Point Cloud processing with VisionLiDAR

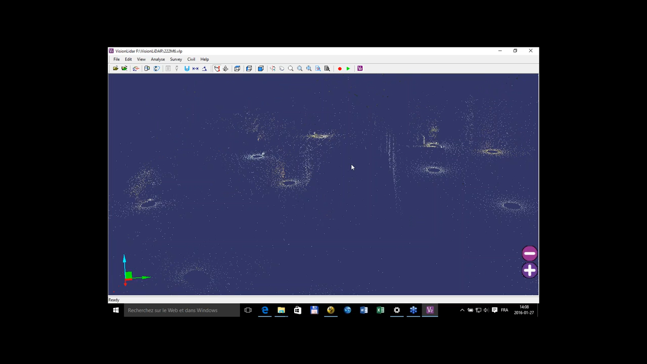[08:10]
cathedral – the St. George cathedral here that was done with 15 different scans, and as you – I hope you see it's quite fluid to work with this file,
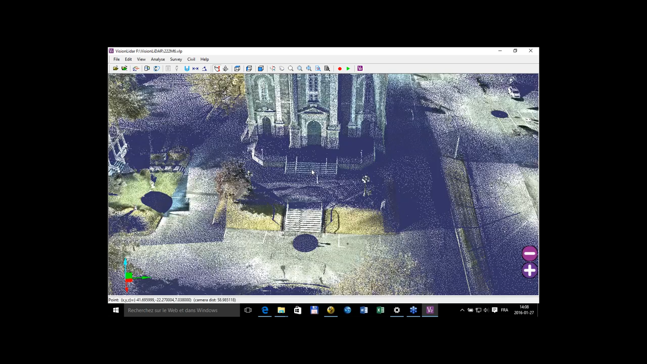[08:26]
and as we go in near the walls,
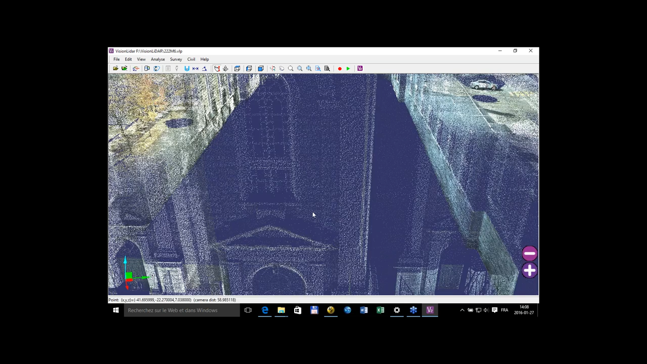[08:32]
we see more definition coming up.
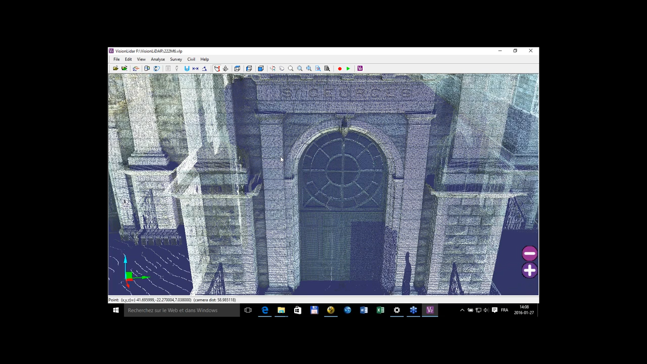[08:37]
And that's how we keep the navigating through the point cloud so fluid is that we have
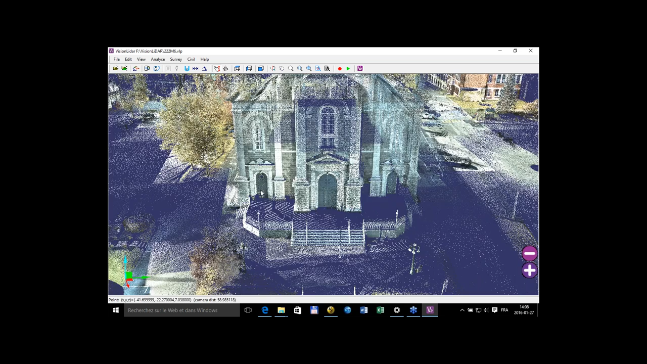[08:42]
a level of detail depending of the matrix that I've told you earlier.
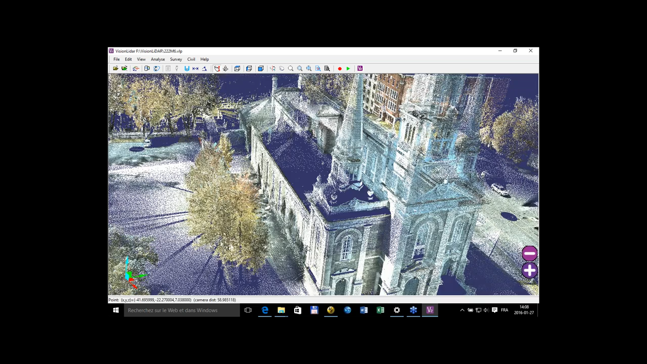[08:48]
So it's quite easy to work with such point clouds.
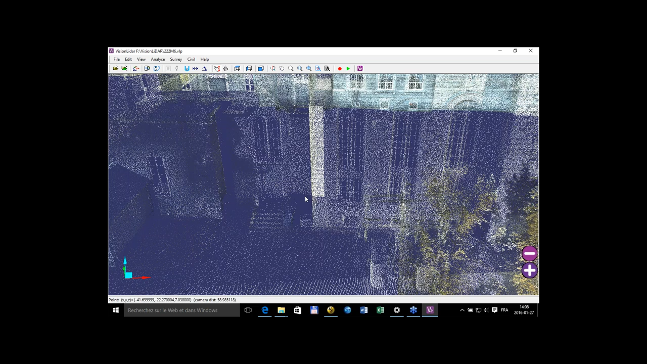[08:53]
This is only 200 million points.
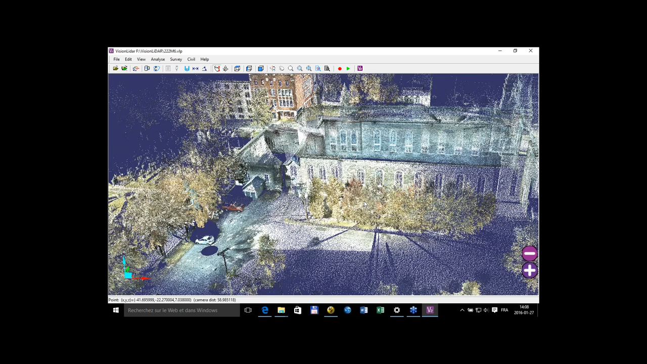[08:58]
I have bare point clouds. Unfortunately, they are classified, so I can't show you,
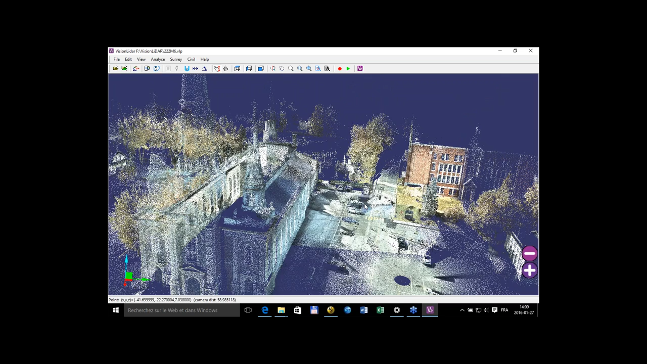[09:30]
Now, you view it as an RGB file,
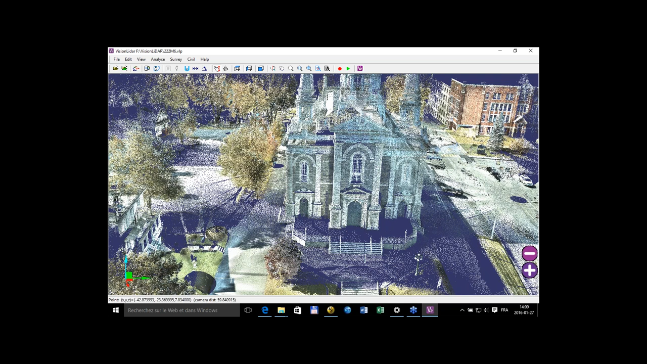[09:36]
so it looks like a photo, because as you might know, Terrestrial usually couple their point clouds with photos to add the RGB information in the points. So we keep it in Vision LiDAR also.
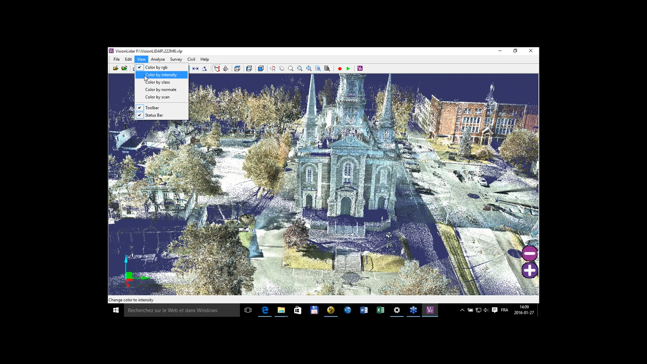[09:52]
So we can see the phase as intensity,
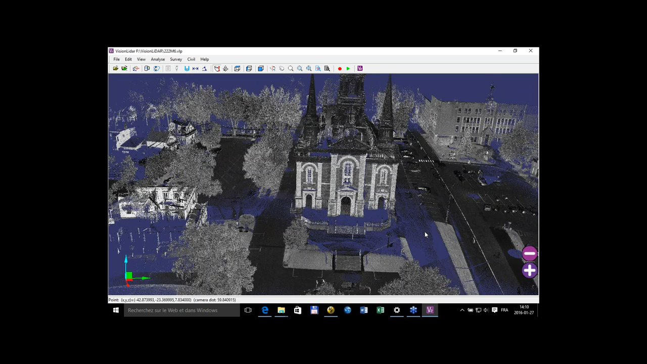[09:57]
which is quite great if you want to mark the lines on the roads and such.
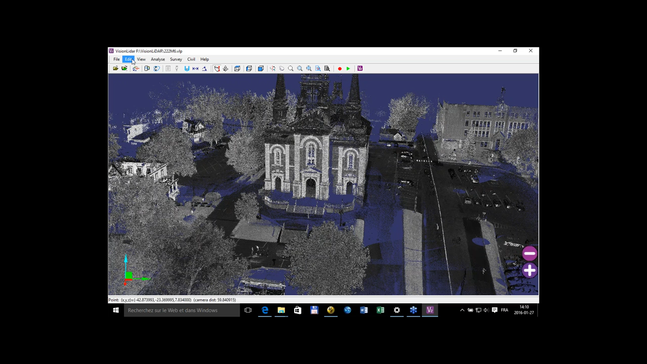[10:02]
But we also have the classification view and normal view. The classification view is usually done with – were usually done with aerial LiDAR data, but since the concept of classification is quite useful, even on terrestrial ground, we actually build some algorithms to analyze your files and classify your files with different type of classification.
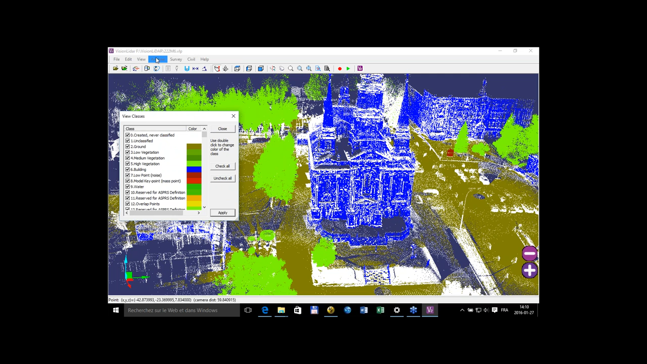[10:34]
So the ground classification to bring out your ground points and classify them as such. Buildings, so as you see, the blue points over here are building points. And the contrary of what we're used to see in aerial LiDAR, it's not only the roof, but instead we classify the walls as buildings.